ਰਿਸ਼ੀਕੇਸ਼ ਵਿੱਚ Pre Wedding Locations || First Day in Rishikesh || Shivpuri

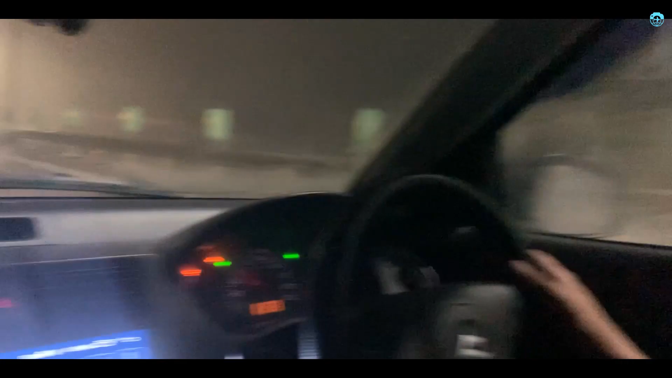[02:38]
ਹੁਣ ਸੁਰਿੰਦਰ ਗੱਡੀ ਚਲਾਉਂਦਾ, ਧੁੰਦ ਤਾਂ ਇੰਨੀ ਕੁ ਪਈ ਹੈ ਜੀ,
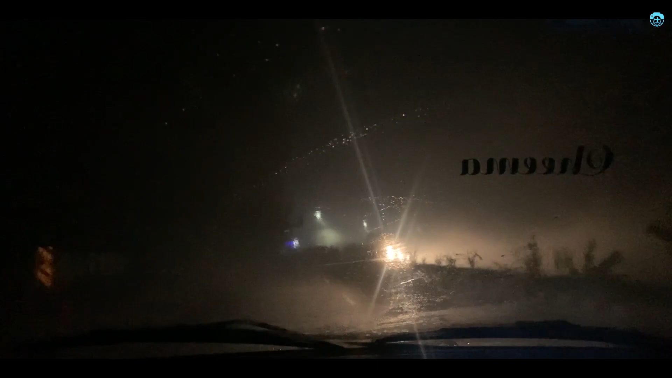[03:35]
ਆ ਫਿਰ ਮਿੰਟ ਮਿੰਟ ਬਾਅਦ ਟੋਲ ਆ ਜਾਂਦਾ ਅਤੇ ਮਹਿੰਗੇ ਵੀ ਬੜੇ ਟੋਲ। ਆਹ ਦੇਖੋ ਜੀ ਕਿਤੇ ਚਾਰ ਟੋਲ 'ਤੇ ਪਨੰਘੇ ਆ ਅੰਮ੍ਰਿਤਸਰ ਤੋਂ, ਇਹ ਆ ਜੀ ਯੂਪੀ ਪਹੁੰਚੇ ਆ,